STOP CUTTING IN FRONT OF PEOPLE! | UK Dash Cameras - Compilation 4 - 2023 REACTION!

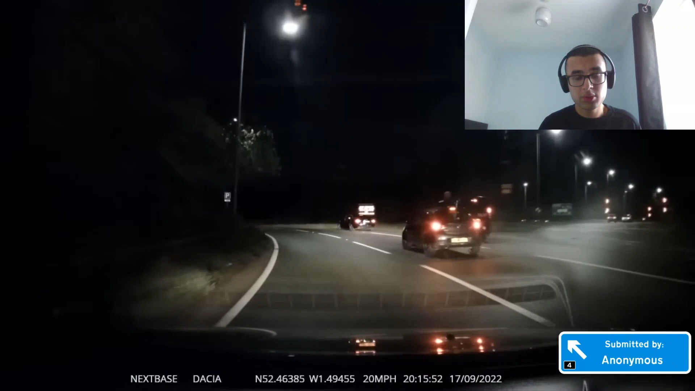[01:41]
Oh, I think he just overtook him. I don't get what happened right there. Wait, okay. Oh! They were so close to making contact, though. So close. Oh!